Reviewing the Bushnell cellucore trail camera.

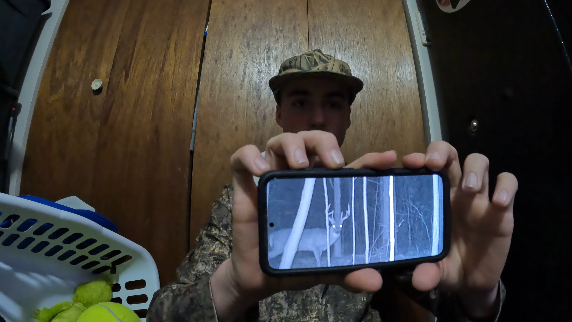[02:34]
That's him. Uh, he has a big hook right here on his left side. So, I call him stickers.
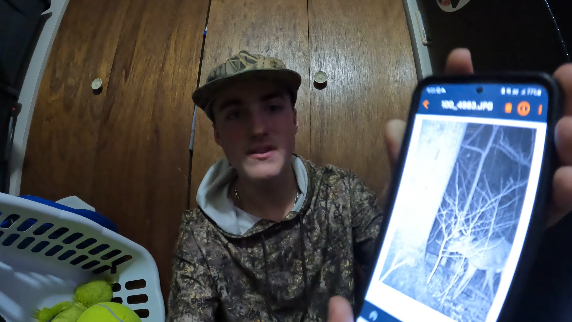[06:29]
And, if you zoom in enough, it's good enough where you can actually see his horns peeking through. So, yeah, I just wanted to do, uh, a review on the,